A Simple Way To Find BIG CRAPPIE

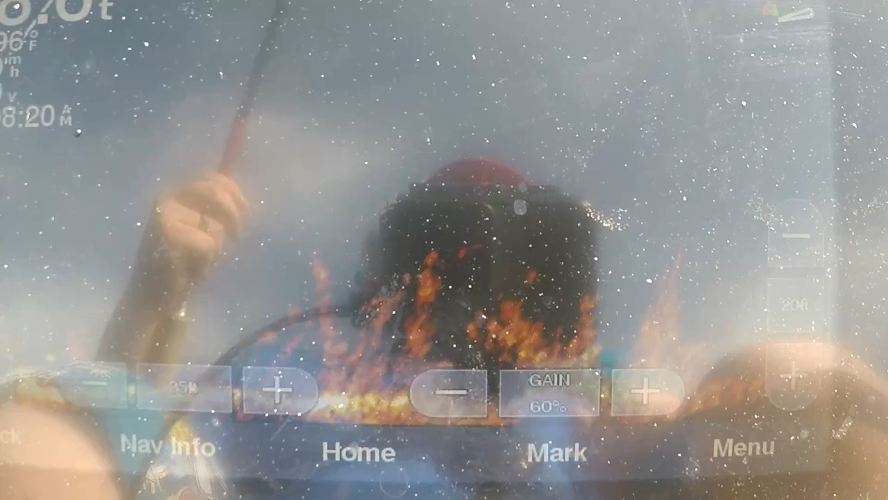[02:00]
I'm gonna get a 9-inch screen or something better soon, guys.
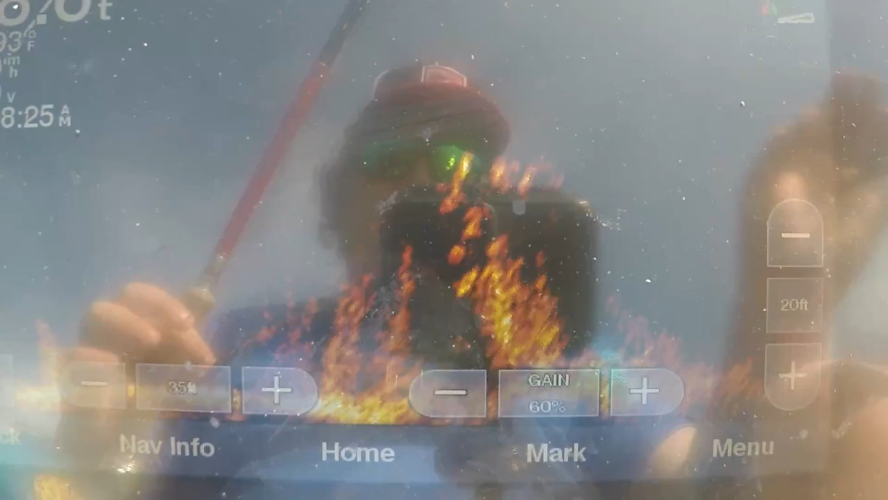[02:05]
And I'm gonna teach every single one of y'all how to do all this
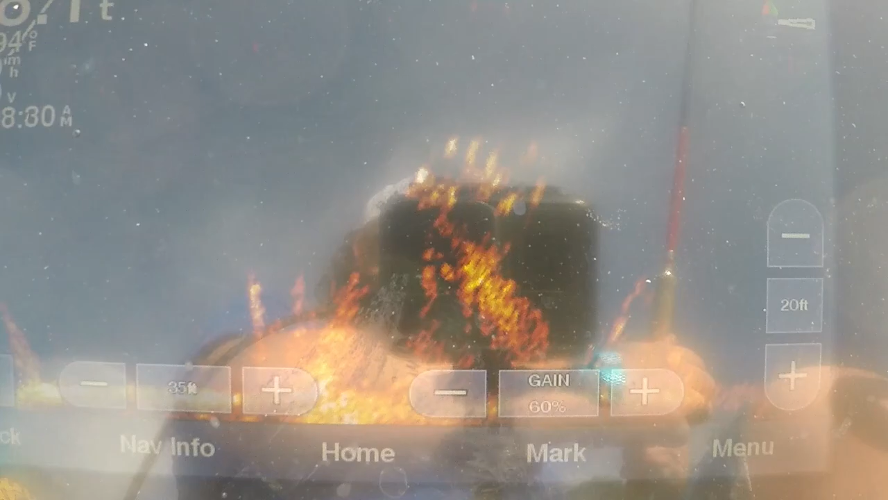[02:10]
better than I can in this video.
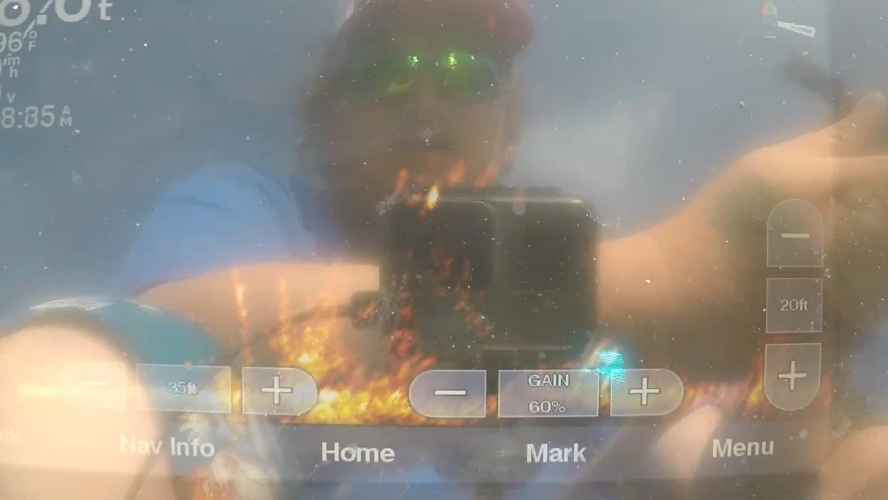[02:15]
All right, so we're gonna pitch it out. We're coming in hot, about 20 feet.
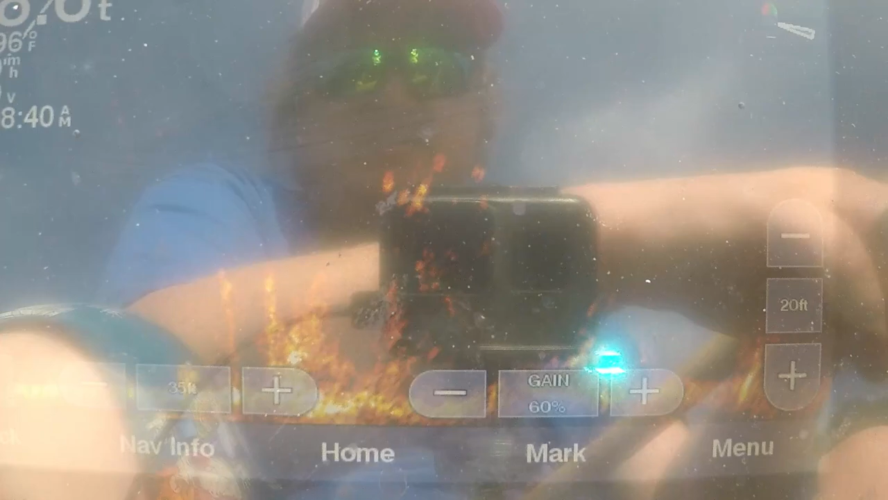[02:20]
We're gonna wind up just a little bit.
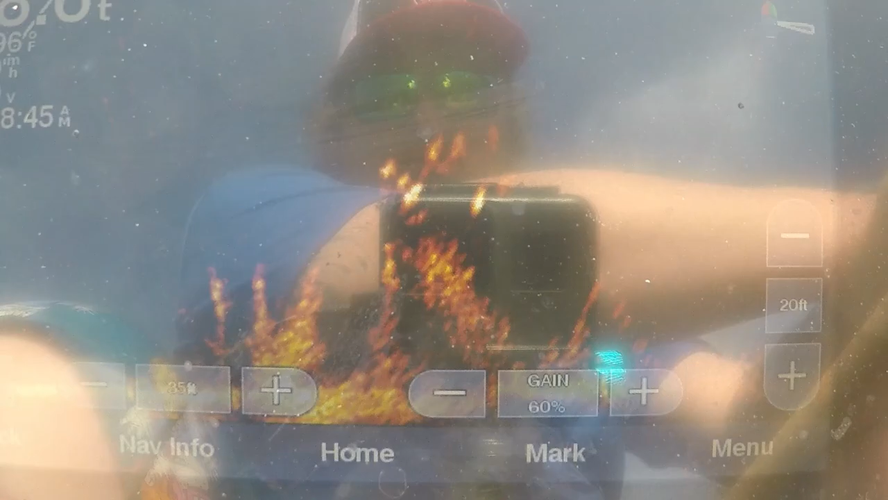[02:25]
So we're keeping our jig, and a toad got it right there.